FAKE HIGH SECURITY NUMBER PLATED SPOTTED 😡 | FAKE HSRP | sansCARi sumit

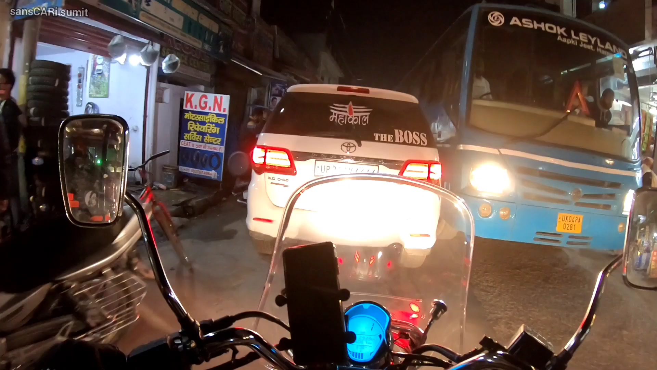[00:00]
अब अब यबी मैं चल रहा था तो क्या चीज़ दिखिए देखो सामने गाड़ी पर आपको दिख रही है नमबर प्लेट ध्यान दो नमबर प्लेट पर आपको यह लगेगा यह नॉर्मा हाई सिक्राइटी नमबर प्लेट जो पंपल्सर ही है
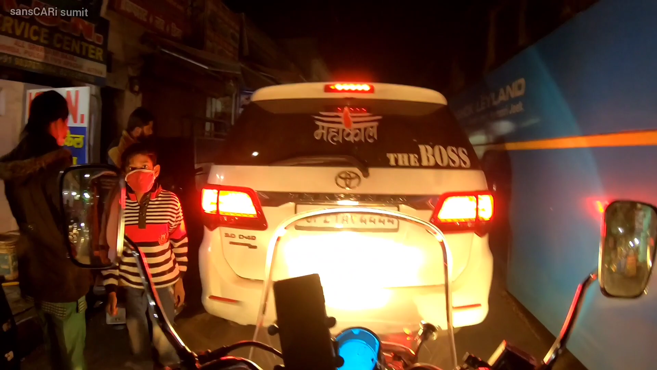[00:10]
वही है लेकिन यह दोका मत कहना यह फेक प्लेट है बिल्कुल
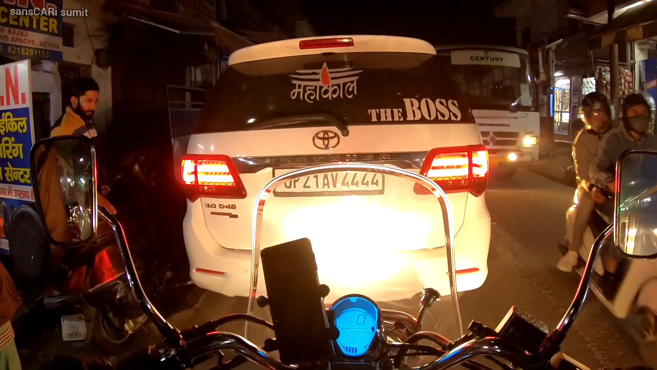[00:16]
सही कहा रहा हूं में यह फेक प्लेट है अब आप लोग कहाँ कि मुझे कैसे पता तो जो औरिजनल
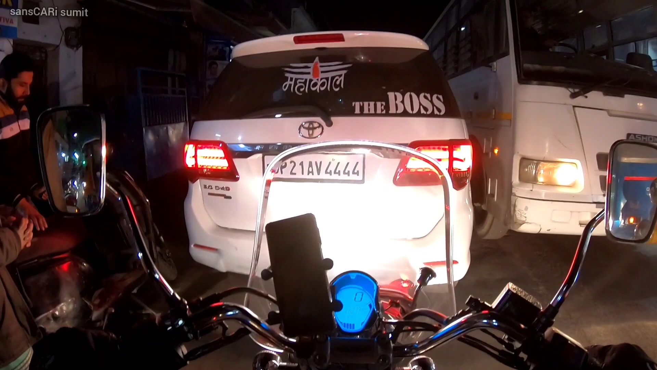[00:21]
प्लेट है उसका जो मैटीरियल होता है अंदर मतलब वो सिल्वर कलर का रिफ्लेक्टर होता है और इसमें ग्लॉस आ रहा है नॉर्मल फाइ�
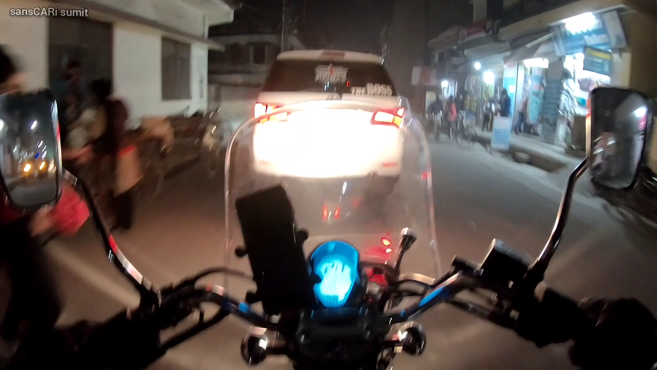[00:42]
नॉर्मल नॉर्मल की इंडिया इंडिया लिख दिया है वृट कि से वी फूर फूर फूर बरस वहास कम कैसे कैसे फ़रजी हो रहे आप इस चीज़ कर देखते नमबर उस प्लेट में कभी शाइन नहीं आती पूरी की पूरी
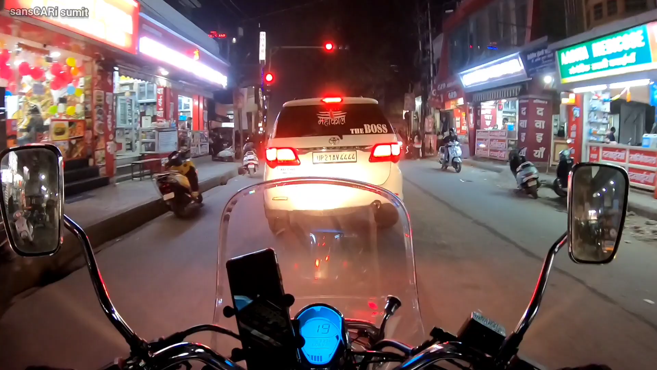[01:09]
रिफ्लेक्ट करती है प्लेट वो और देखो आई एंडी देखो गौर से अब गोप्रो में जितना आ रहा होगा मैं उतना ही दिखा सकता हूं